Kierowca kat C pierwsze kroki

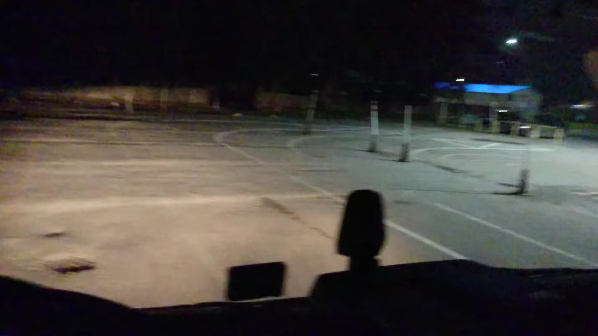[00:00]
Ciemno jest, ale może coś będzie widać. Robimy garaż przodem. Kurczę, zaś jedną ręką. Szkoda, że nie mam kamery na głowę.
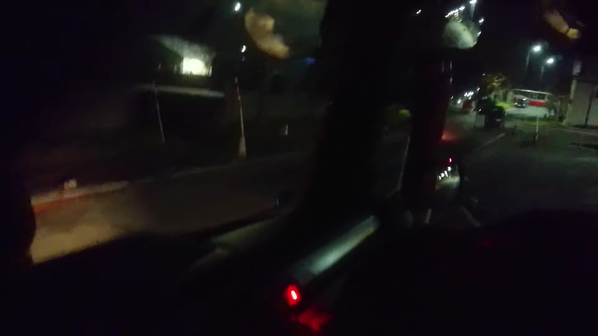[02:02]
Wjazd do garażu. Tyłem z prawej strony.